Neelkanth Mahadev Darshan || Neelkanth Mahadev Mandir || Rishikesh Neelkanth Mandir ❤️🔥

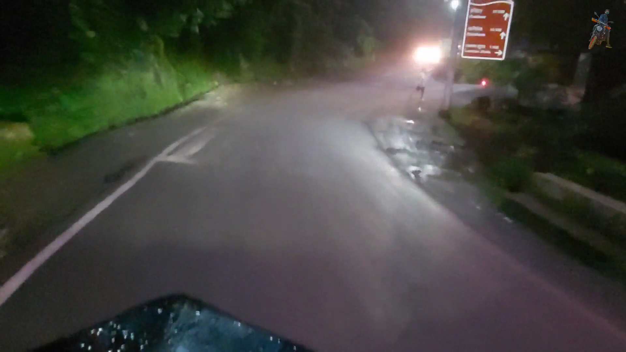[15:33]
तो लो जी गाइस हो चुकी है स्टार्ट बादिस और यदी ज्यादा तेज होती है तो फिए में कहीं रोखनी पड़ेगी
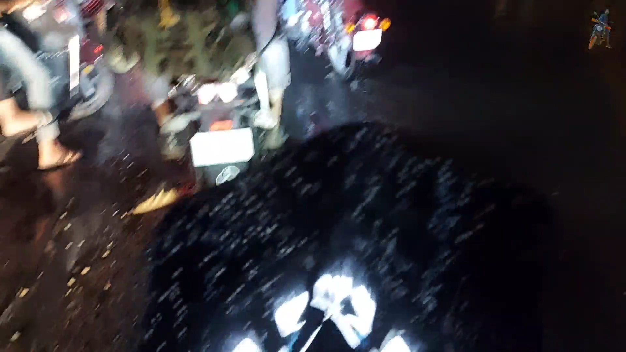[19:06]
वाटा क्लोसिंग दिसी केस में भी मिल गई हमको
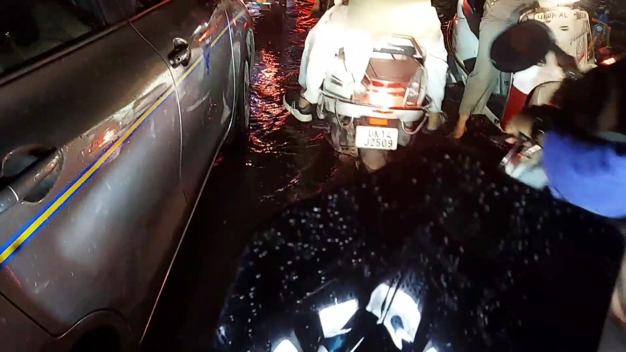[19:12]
अब बहुत तकड़ी वाली वाई यह साथ
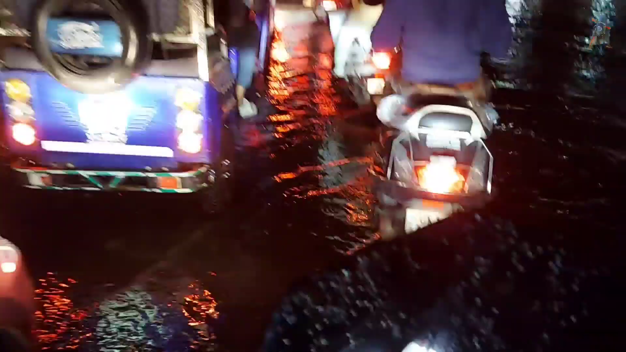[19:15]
फाइनली गाइस बड़ी देर के बाद दिसी केस को जो जाम ता
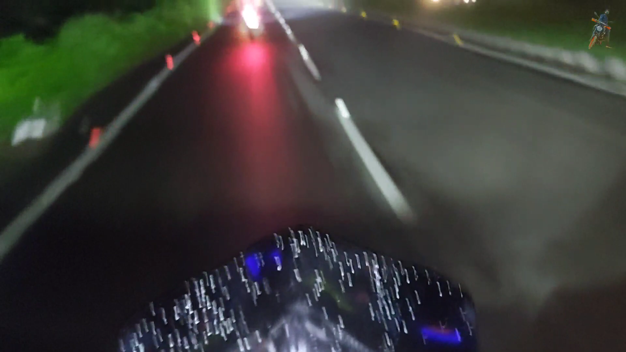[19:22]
उससे निकल चुके हैं और आगे हम भड़ चुके हैं हरी द्वार की ओर तो बस गाइस हाई द्वाए में ने मिलना चाहिए ऐसा ज्याम हो
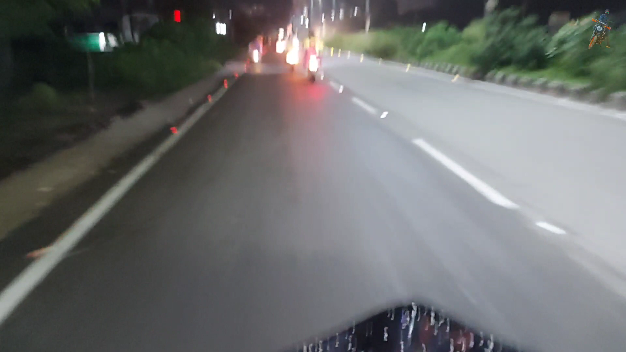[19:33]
जो है भी तक की बहुत बढ़िया है कुट्रा घंडी की
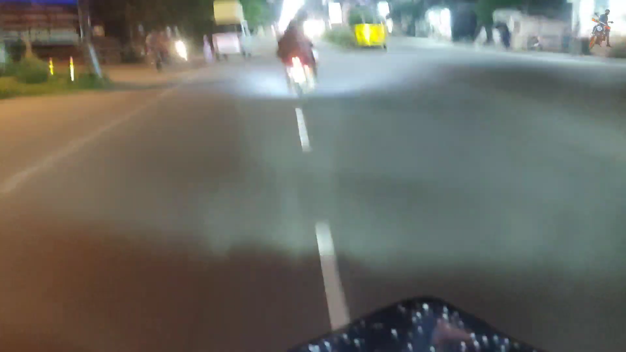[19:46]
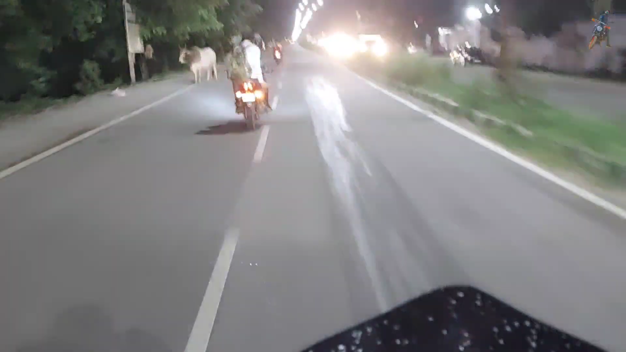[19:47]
तो काइस बहुत ही सुपीडिया रोड बनी भी है आपकी जी सी केसे
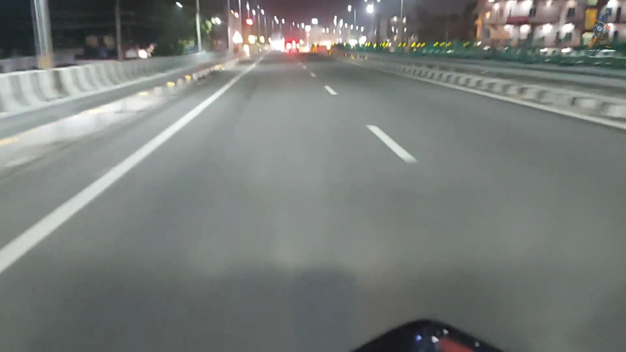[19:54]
ही द्वाला जो यह हाइवे है और टू लेन हाइवे है पर बहुत ही बढ़ी आया तो रात को
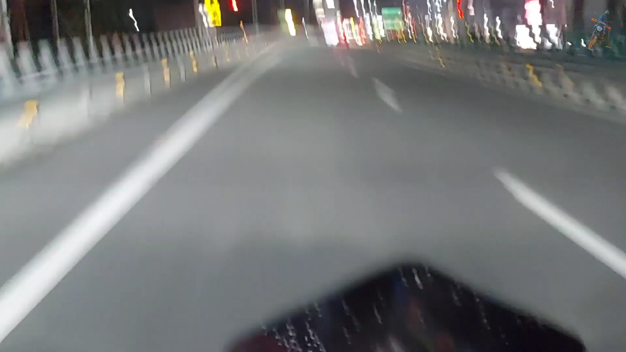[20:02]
भी आप इसमें अच्छी आजी स्पीड कि मेंटेन कर सकतो है